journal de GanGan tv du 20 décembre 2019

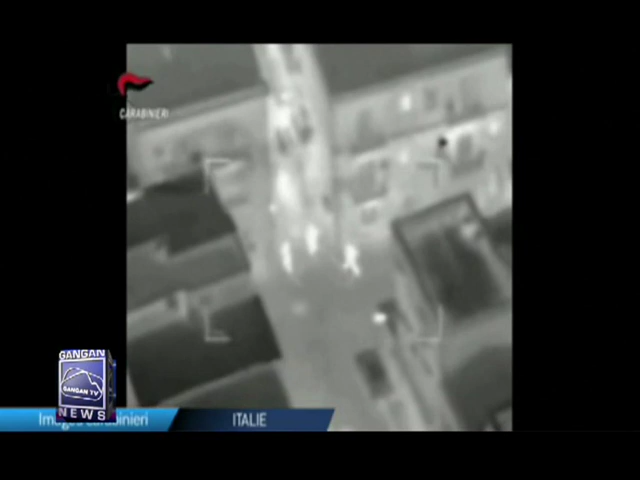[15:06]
Arrête de grande ampleur contre la puissante mafia calabraise qui sonne comme l'aboutissement d'une enquête qui a duré
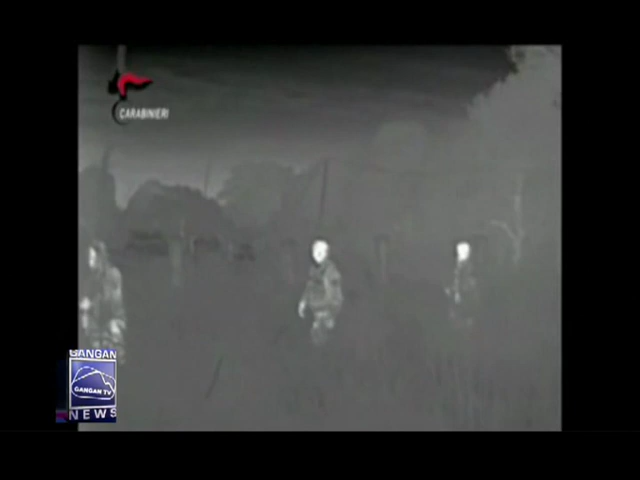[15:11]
environ 3 ans Sur ces images on peut apercevoir les gendarmes assistés par
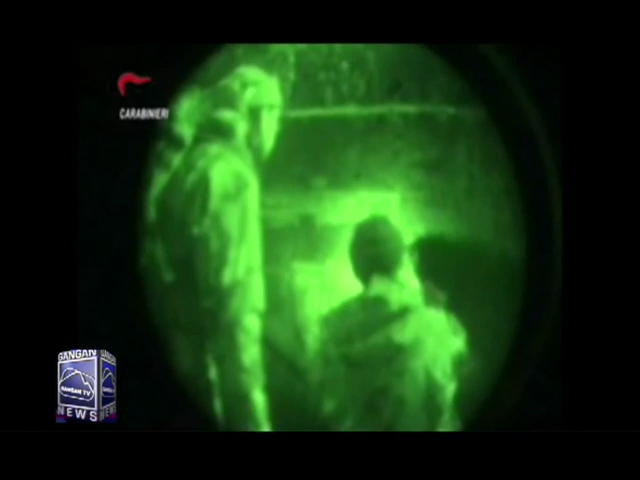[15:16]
des parachutistes et des membres de l'unité d'Elite Ross infiltrer plusieurs bâtiments et se préparer
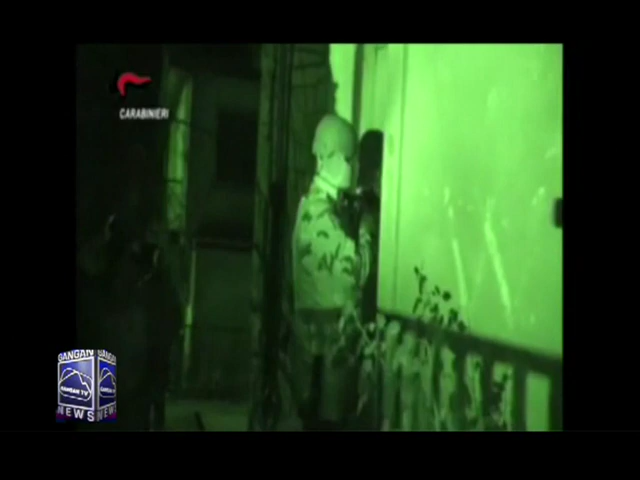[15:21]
à arrêter 334 personnes Des interpellations qui ont eu lieu dans toute l'Italie et même jusqu'en Allemagne